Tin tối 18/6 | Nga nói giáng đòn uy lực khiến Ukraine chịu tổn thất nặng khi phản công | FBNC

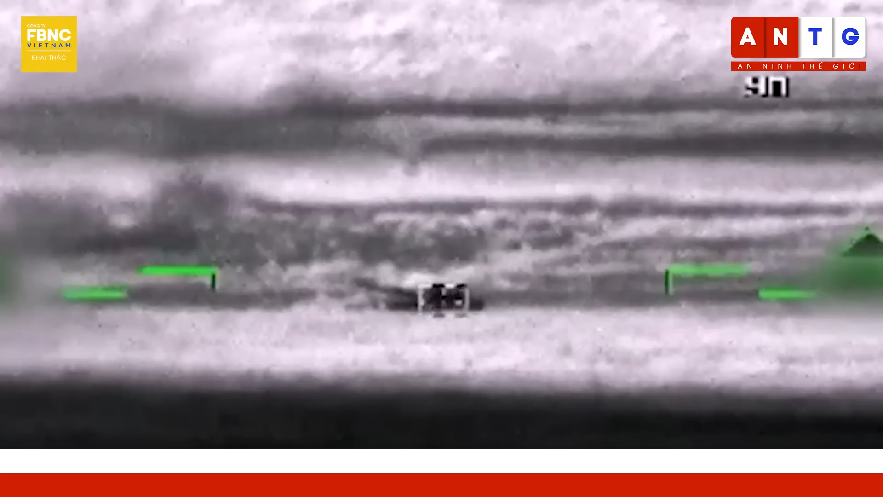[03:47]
Một số biến thể cũng có camera hồng ngoại hướng về phía trước, gắn trên mỗi trực thăng để nhắm mục tiêu.
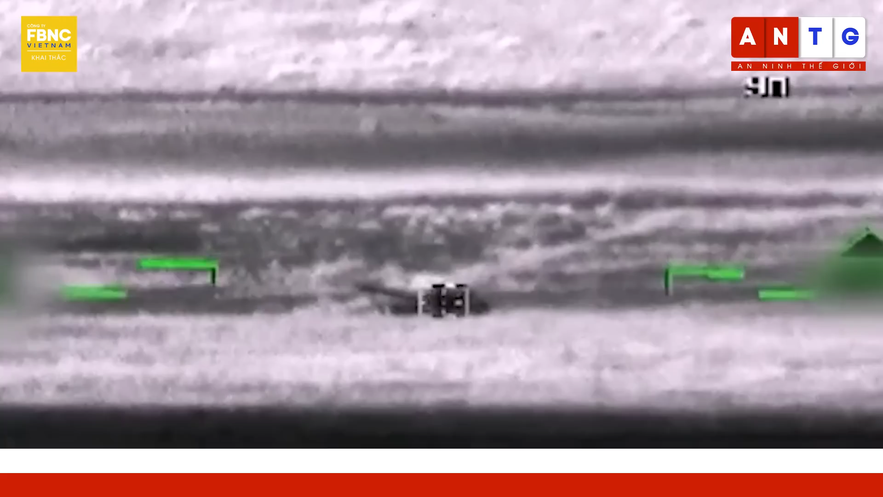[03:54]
Tuy nhiên, vào giáp khá mỏng của K-52 đồng nghĩa với việc nó dễ bị tấn công bởi tên lửa vắc vai, chẳng hạn như tên lửa Stringer do Mỹ sản xuất, theo Insider.